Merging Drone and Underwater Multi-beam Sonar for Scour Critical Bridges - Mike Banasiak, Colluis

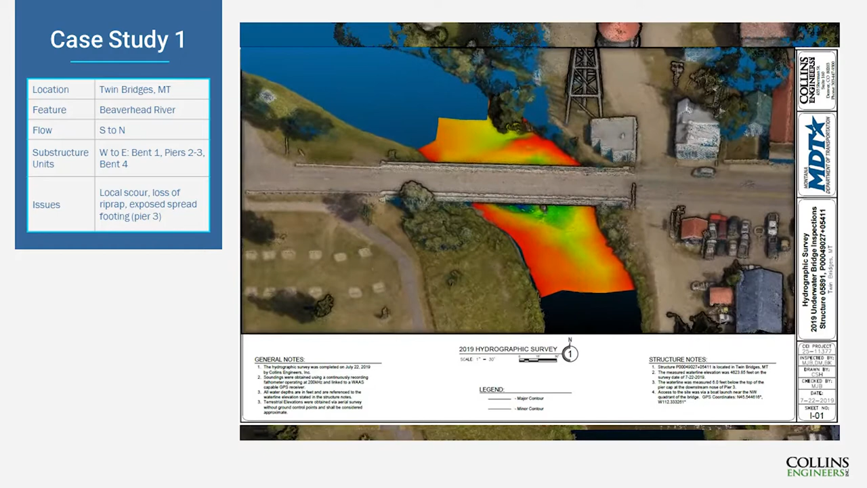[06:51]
multi beam imaging we capture you know both the pier the side of the pier and a little bit of the footing as you can see the top of the footing on that channel bottom.
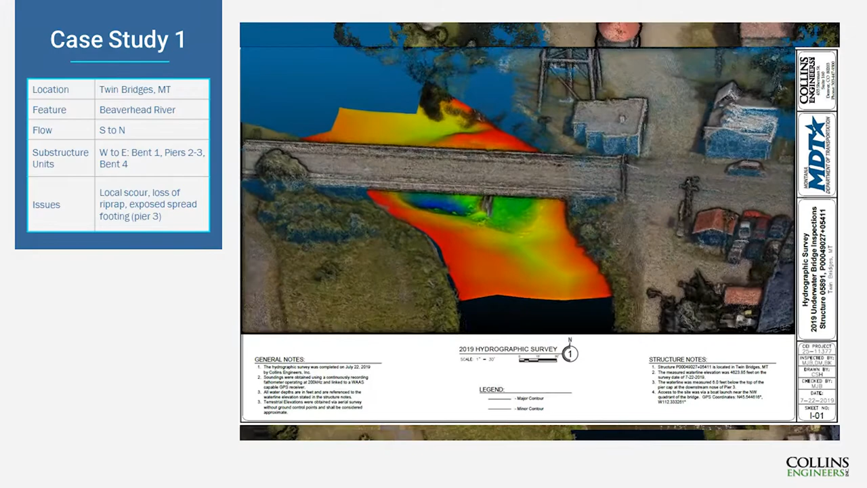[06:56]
We're going to zoom out and see that this
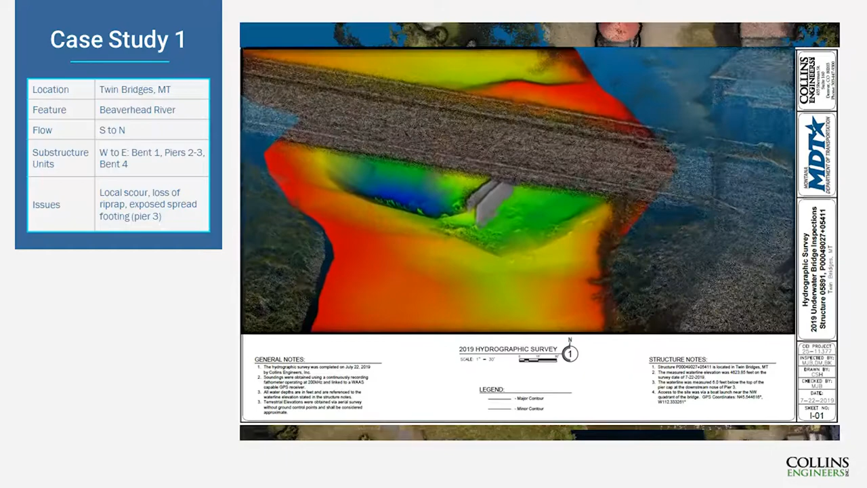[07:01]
the waterway is on a bit of a curve at this location and you know I think this is
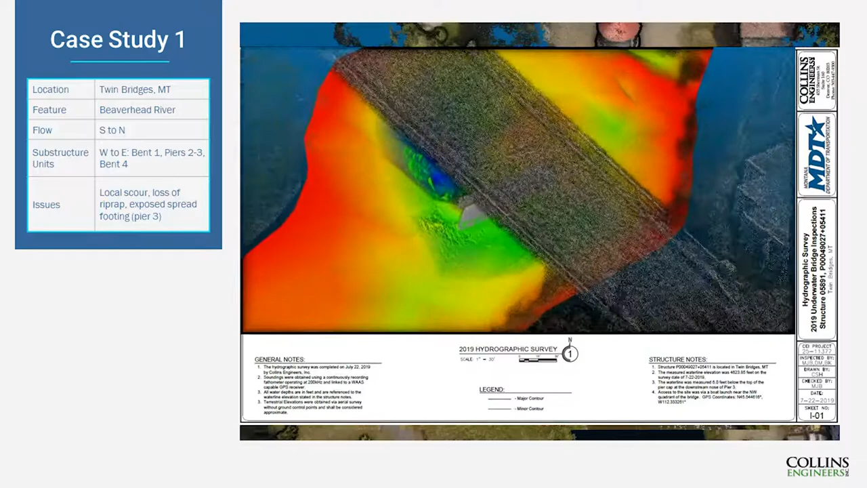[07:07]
contributing to a little bit of the scour that we're seeing noticing a bit of an oblique angle of attack
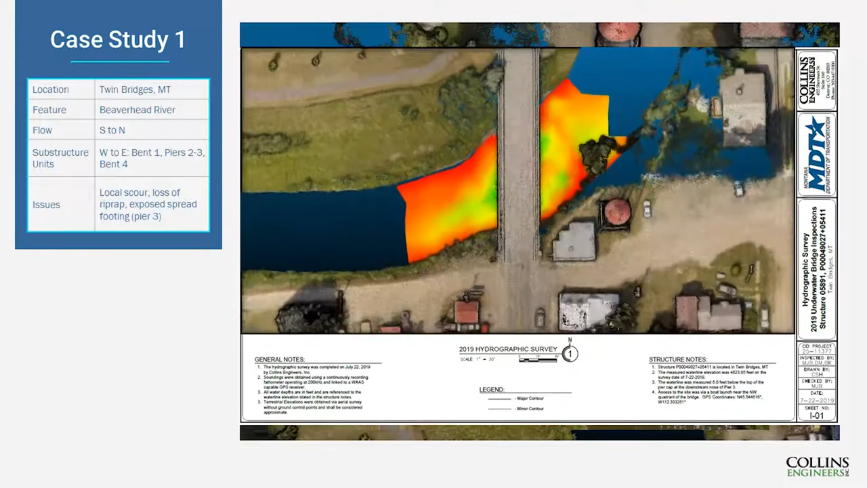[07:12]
on that upstream nose at the top of the screen resulting in some local scour in that west span as evidenced by the you know blue contours.
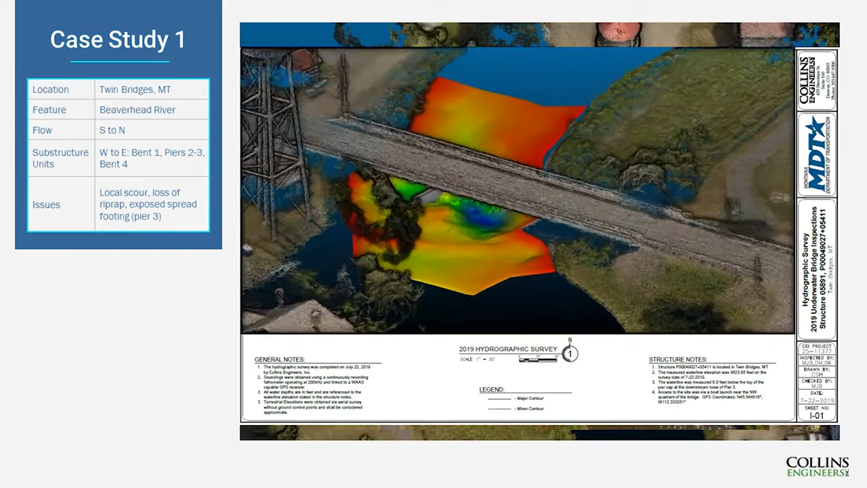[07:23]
Essentially red is shallow blues and purples are deeper. So we'll zoom around and just point out a couple more things.
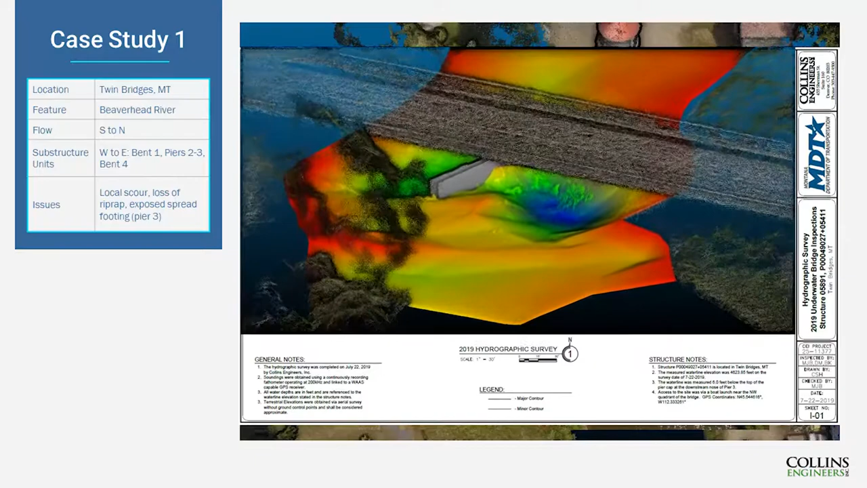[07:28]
Water is hitting that upstream nose at a bit of an oblique angle resulting in a
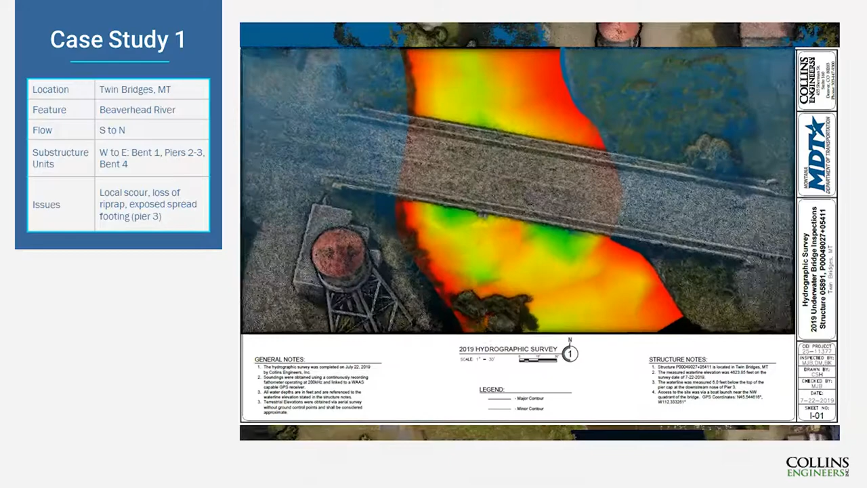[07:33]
little bit of you know turbulence in that west span.
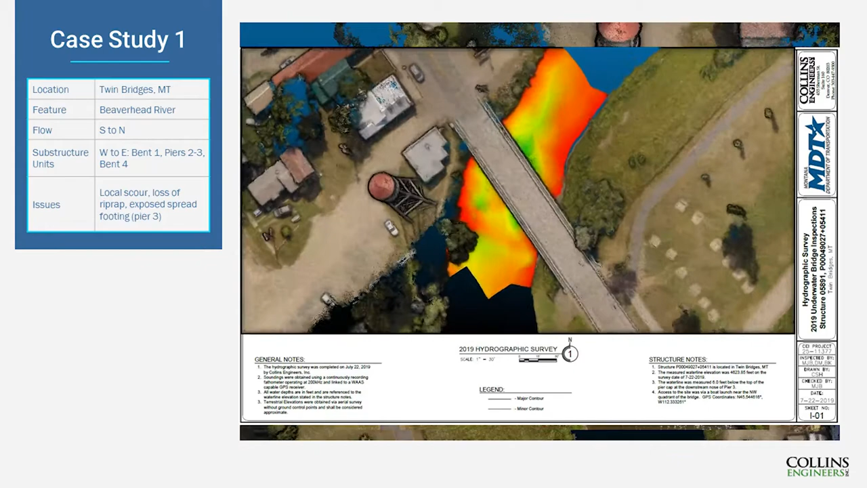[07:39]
Some potential concerns could be you know lateral migration of that scour to begin to potentially threaten you know that footing.
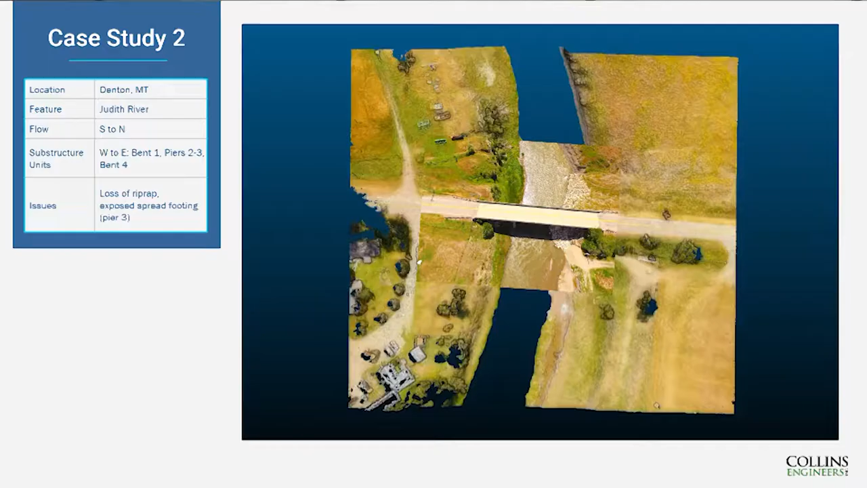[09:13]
Here's another example I really like this one so when we arrived here I was curious why this you know why this bridge was of higher interest and why it was scour critical but as we as we zoom
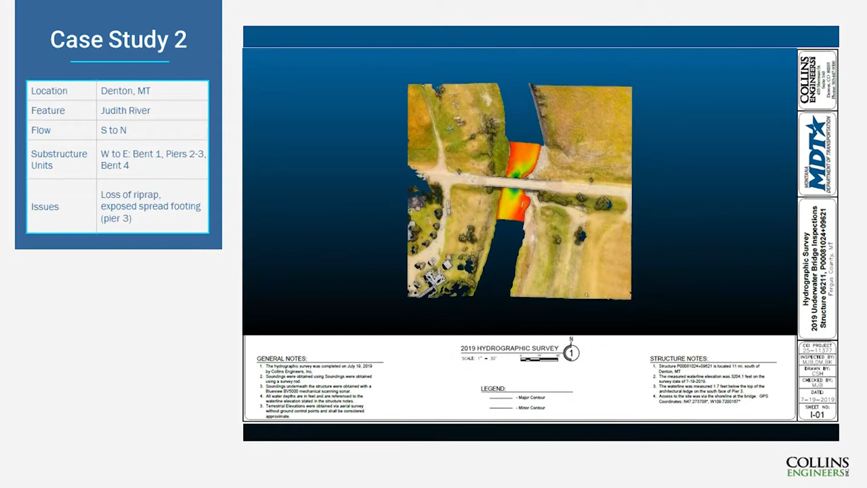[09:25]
through it'll be it'll be evident why so you'll notice some riprap placed along the west
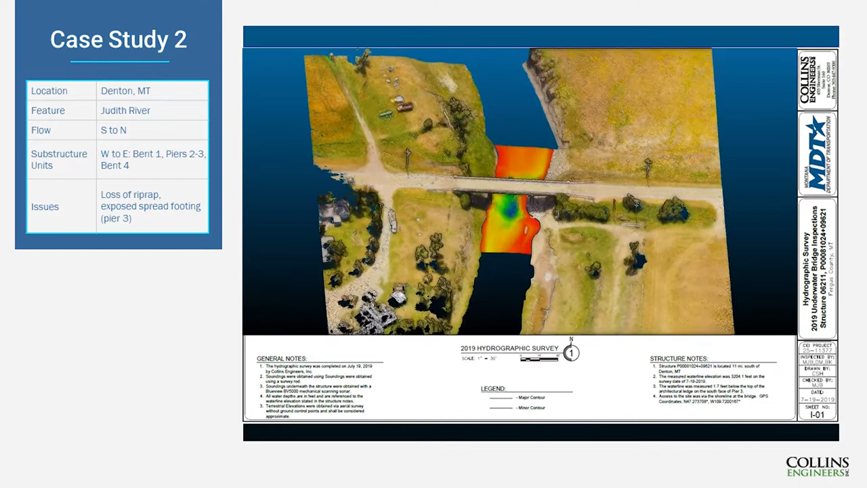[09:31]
embankment and our water is flowing from left to right just just to give context.
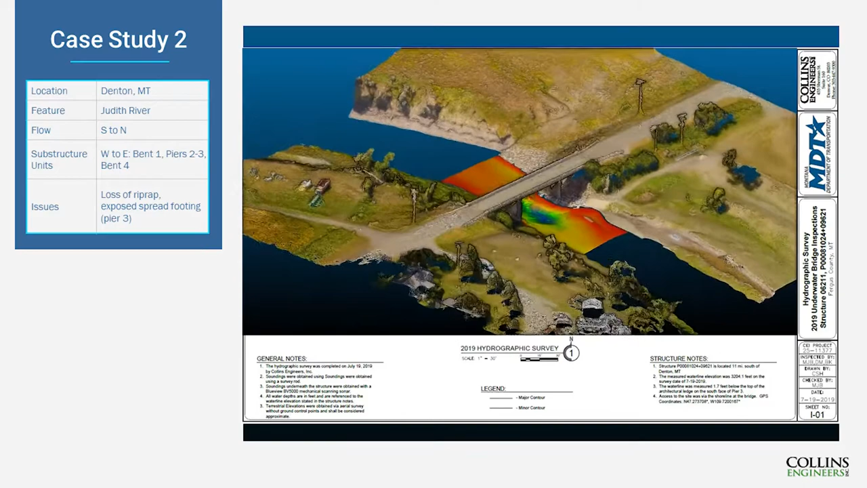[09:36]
As we zoom out you'll notice that the channel constricts maybe about 20% at this
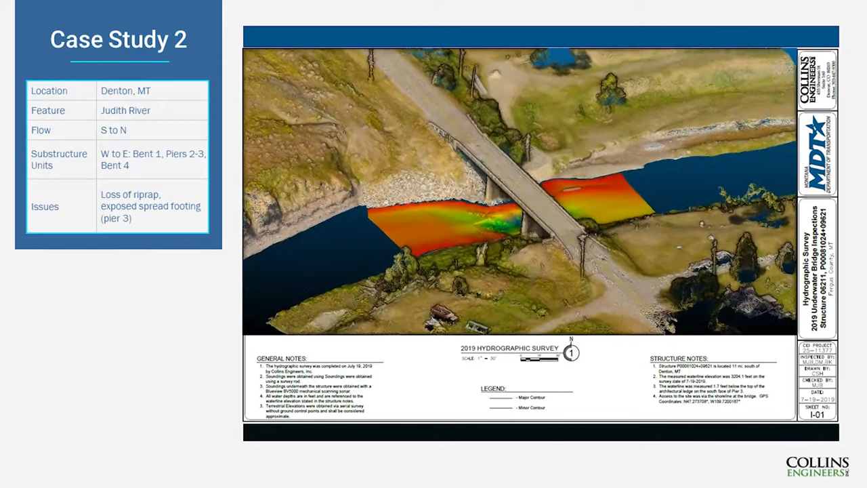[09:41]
bridge opening you know resulting in in that contraction scour. We'll notice a little bit of the spread footing